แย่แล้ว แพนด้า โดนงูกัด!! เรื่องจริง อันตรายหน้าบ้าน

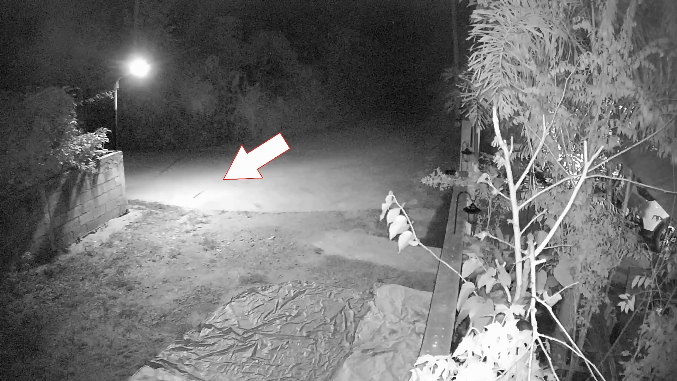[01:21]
ทุกคนดูสิ งูอ่ะ ค่อยๆ เรือย มาตรงกลางหนึ่งแล้วเพนดาก็เห็น และได้เข้าไปฝัดกับงูโดยภาพหลังจากนี้เราขอตัดออกบางส่วนนะคะแล้วหลังจากนั้นพี่ขุกคุก็ได้ยินเสียงอ้ร้อยๆๆ